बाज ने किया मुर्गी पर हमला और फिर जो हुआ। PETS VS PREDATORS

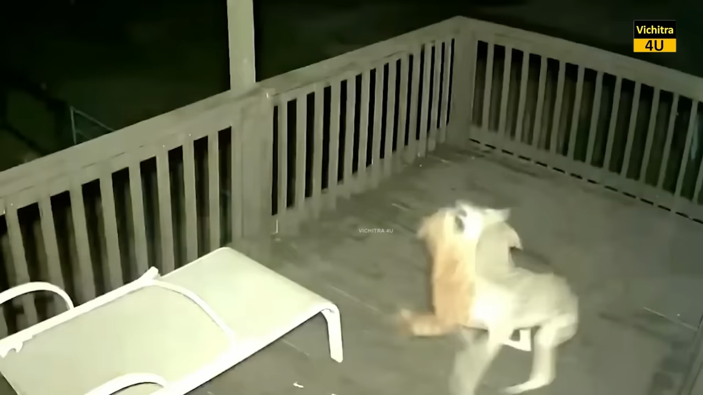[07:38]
में बिल्ली को अकेला देखकर यह आवारा डॉग जैसे ही उसके घर में घुश कर हमला करने की कोशिश करता है तो बिल्ली उसे ऐसा मज़ा च